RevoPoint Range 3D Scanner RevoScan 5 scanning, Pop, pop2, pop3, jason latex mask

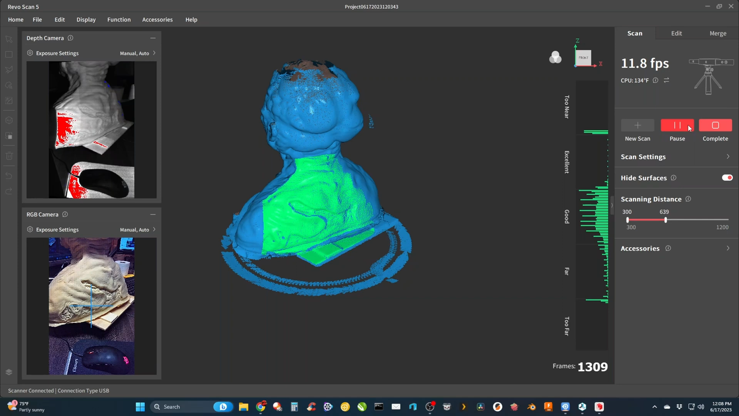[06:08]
except for the top of the head so this is where i grabbed it held the scanner up top got a good
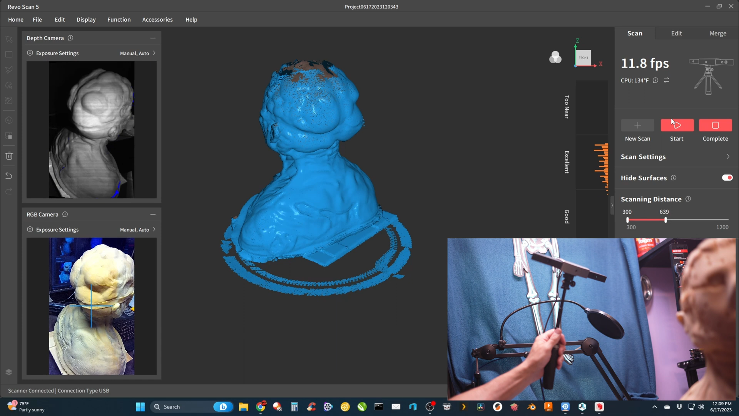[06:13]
distance away so i got some green bars and then hit start and just kind of held it there until it got all the way around and then i moved it towards the top to get the very top because that's really easy to miss
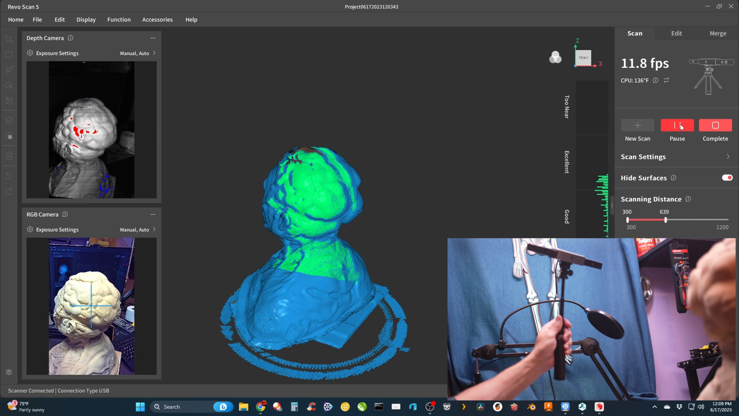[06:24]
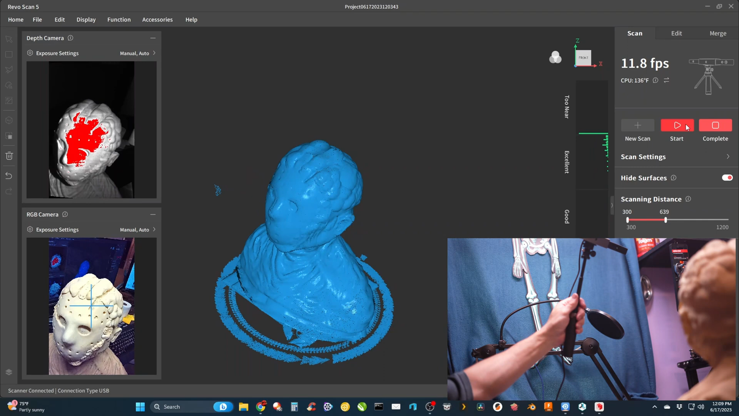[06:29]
after pausing i inspected the point cloud and i noticed some overlapping like i was discussing earlier his left eye didn't
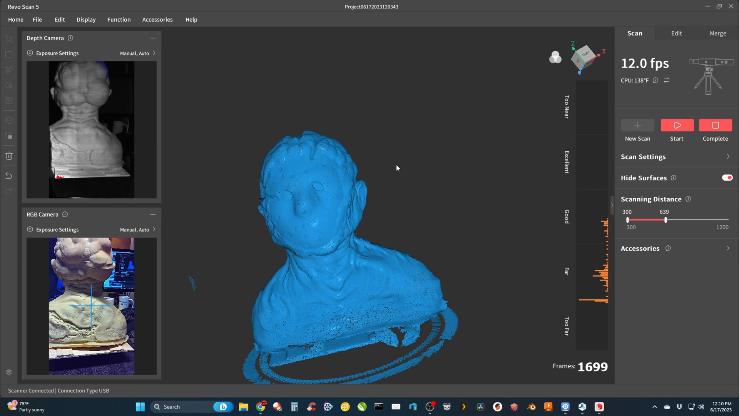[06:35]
look right and it wasn't so i used the undo button to keep going back until it looked good again it can be difficult to tell if all the bad scanning is gone so you can zoom in on the point cloud move it around make sure it all looks good and you got rid of the bad
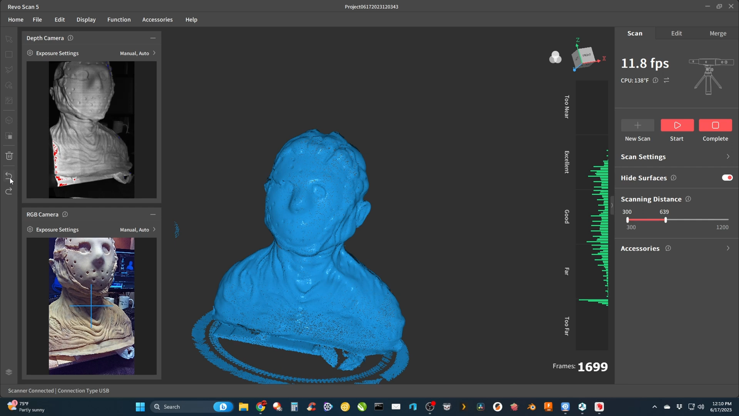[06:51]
scanning areas i had to do it quite a few times to get back it doesn't matter if you go back too far you can always rescan and
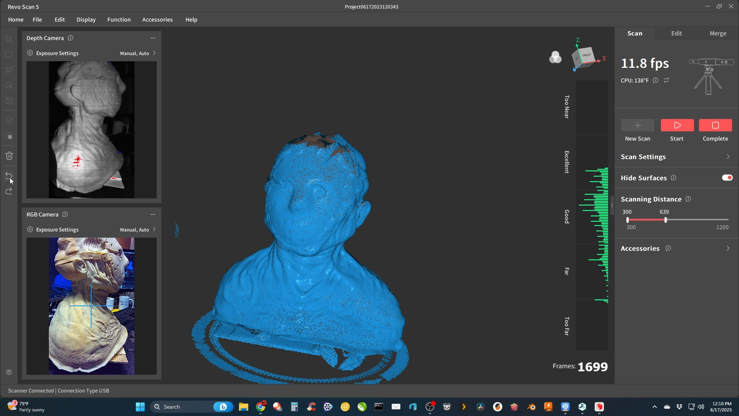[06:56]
fix it so don't be too shy here and then i just rescan those parts at the top just like i did earlier to
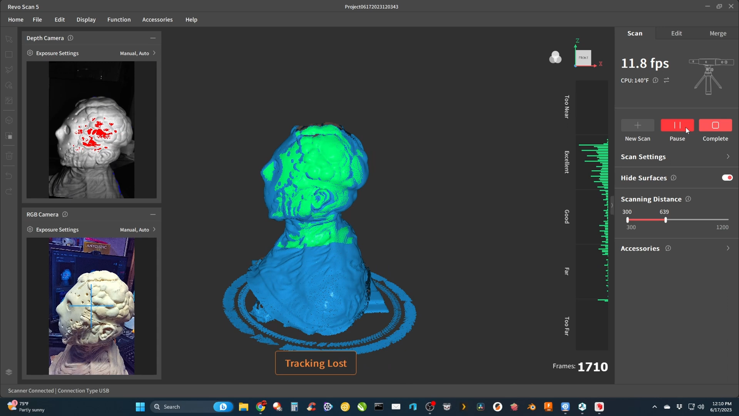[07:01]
fix it and
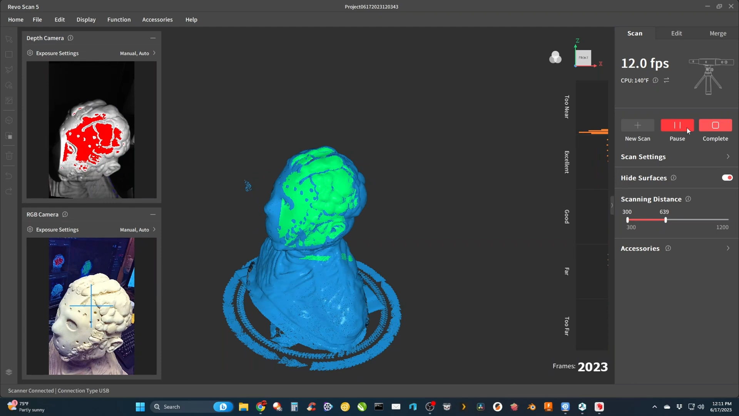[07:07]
then a second inspection in the point cloud to see how it looks and i don't see any real issues so now we can press complete and move on to editing
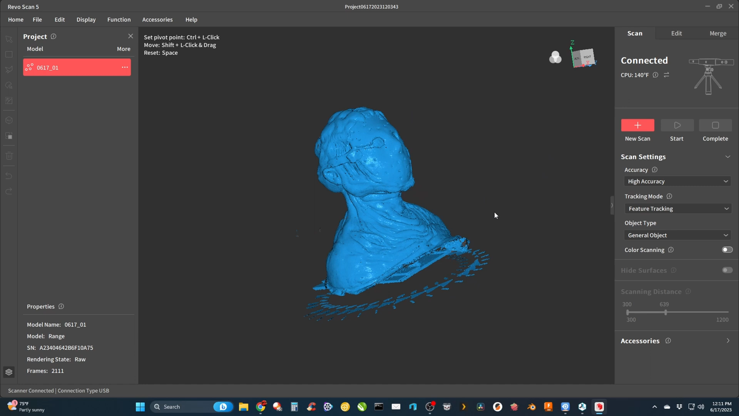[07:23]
now we see the completed point cloud right now it's just in the point cloud stage i'm going to go up to edit and do a point cloud fusion under manual edit auto edit seems to work fine but i like to make a finer point cloud distance the smaller the distance the finer the finished product basically hit apply and then wait
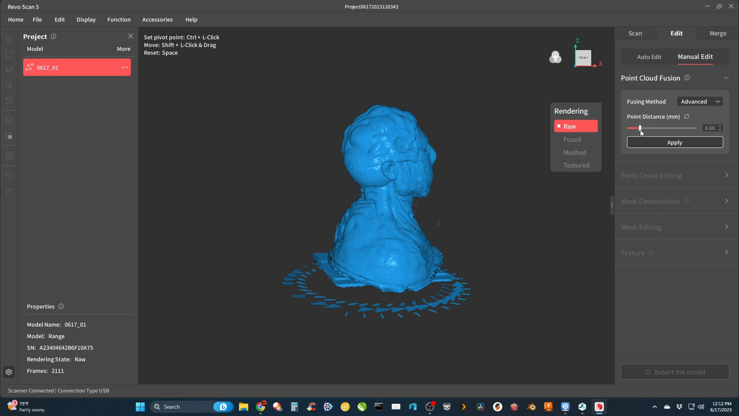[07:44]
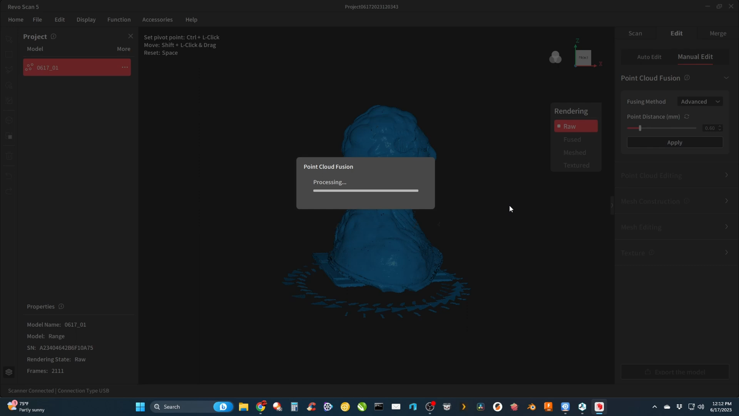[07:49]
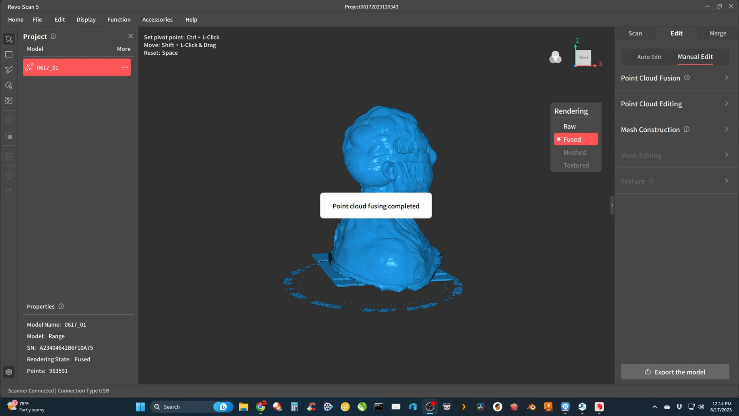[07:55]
after that completes we can take a look at it and see how it looked and this one came out really good you see the holes under the chin like i was
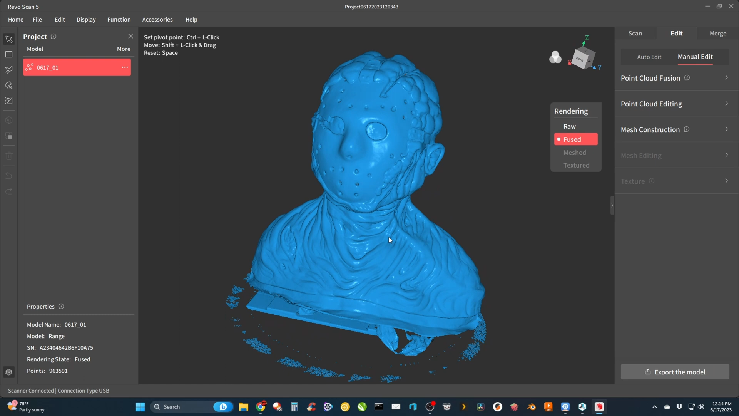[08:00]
talking about earlier really hard to get under there but those will fix easily in the next
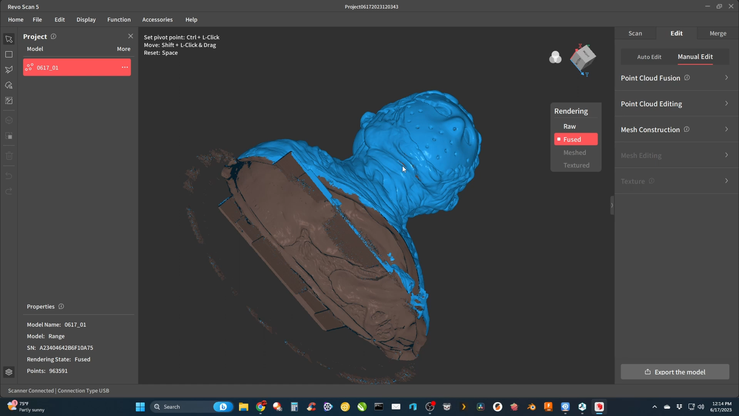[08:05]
step first we're going to clean up the point cloud even this hole right here will be fine we won't even notice that it was fixed by the software
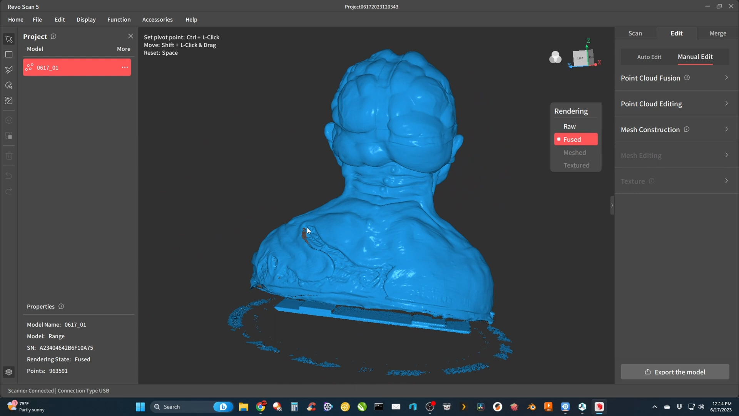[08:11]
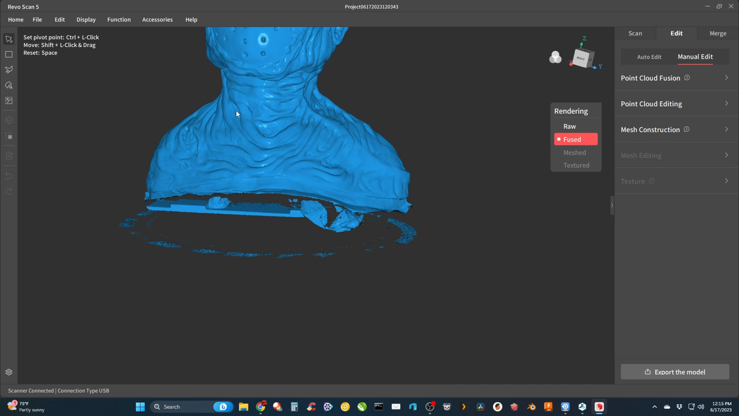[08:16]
so the first thing i'm going to do under point cloud editing is uh isolation to get rid of all this
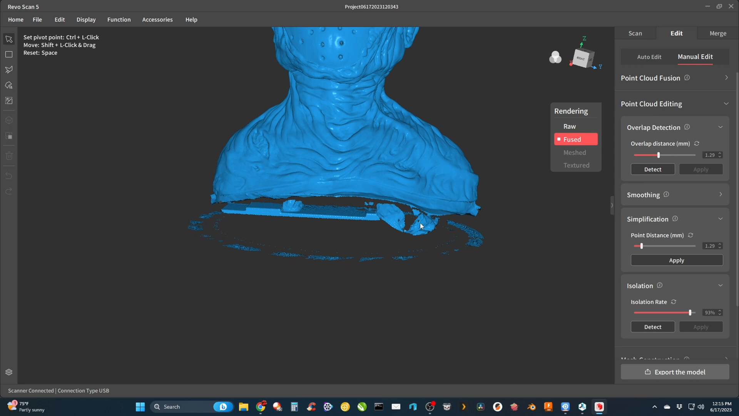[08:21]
stuff because anything that was captured loose floating in space will be stuck here and we can get rid of it easily with isolation i'll do it at a large distance and then a smaller distance press detect and all the red stuff will be deleted by hitting apply
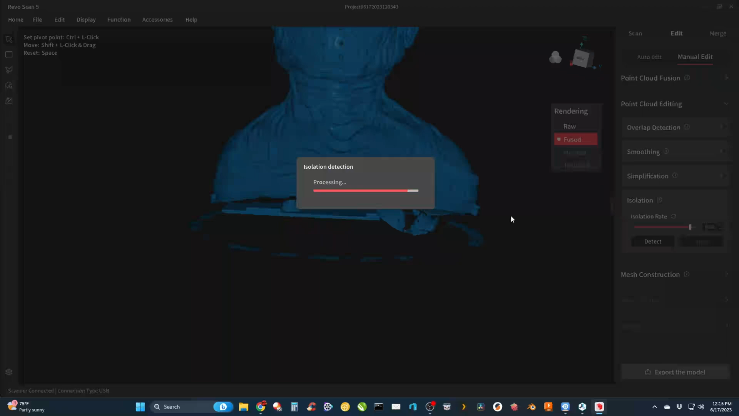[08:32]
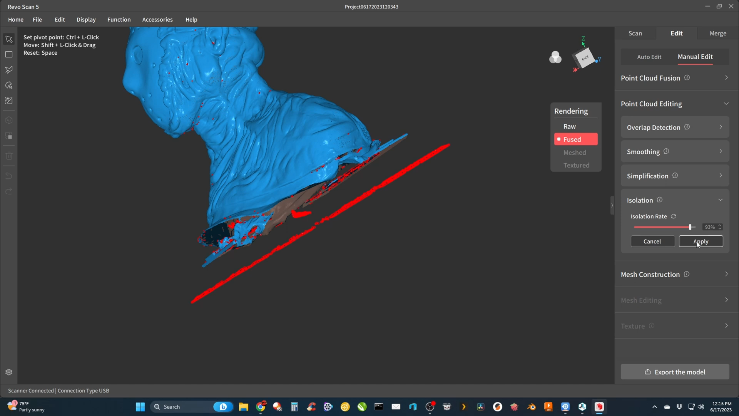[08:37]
and i'm going to take the isolation rate down detect again see if it finds anything
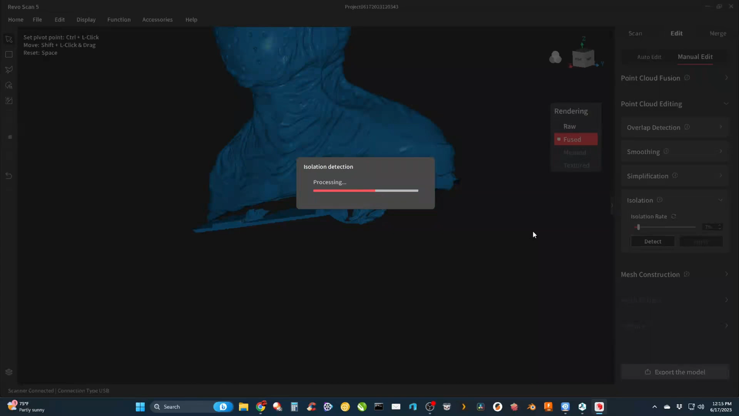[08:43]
nothing there so we're all right the rest will have to be done manually with the lassos and whatnot but first i'm going to try the overlap detection and it doesn't find anything try it on low and high settings nothing found there so i can move on i'm not going to do any smoothing because it looks really good as far as that goes already and i'm going to use the polygon selection tool it makes it easier to draw a line wherever you want it
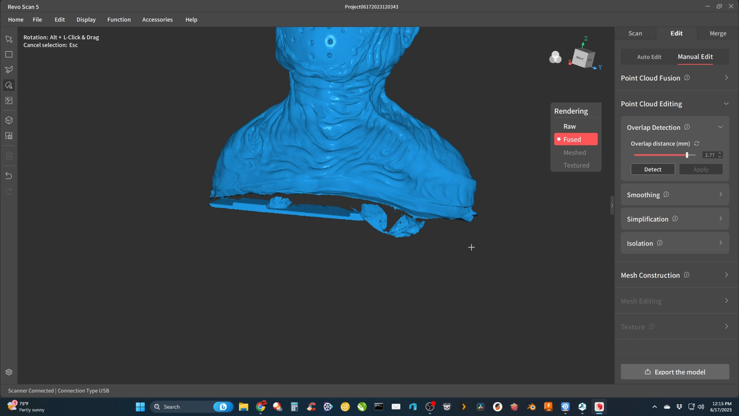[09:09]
lasso works great too i use that a lot here's the lasso you really have to be careful to draw your line using the lasso selection it works
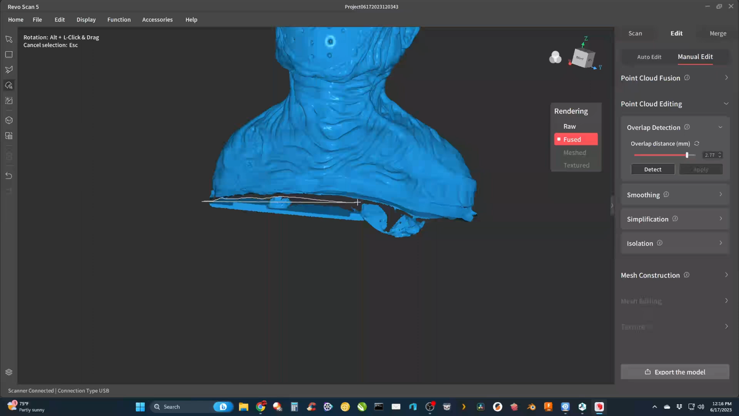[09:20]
after it turns red you hit the delete button to get rid of it
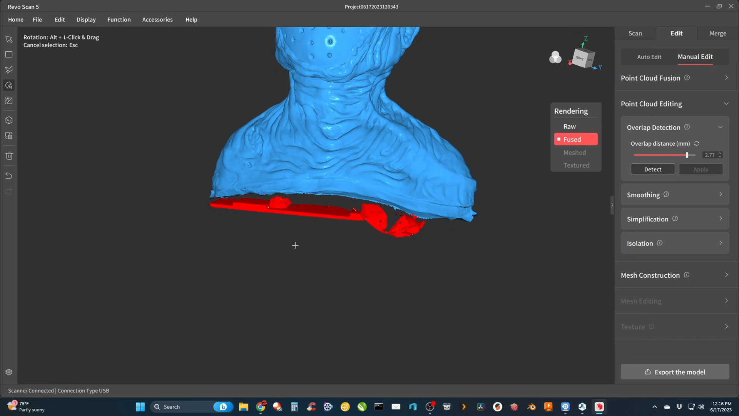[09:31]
and for the rest i think i'm going to use the polygon selection tool
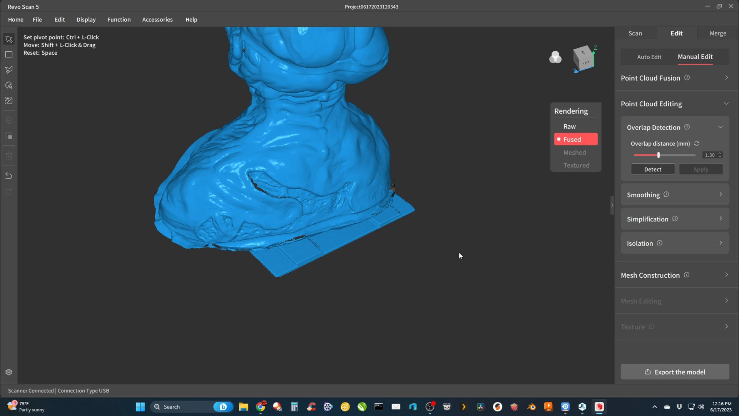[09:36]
i'll show you how easy this works you just basically draw point to point you can start anywhere you want click move over click again move click again just keep moving and clicking drawing a polygon selection basically and then draw all the way around it connect the ends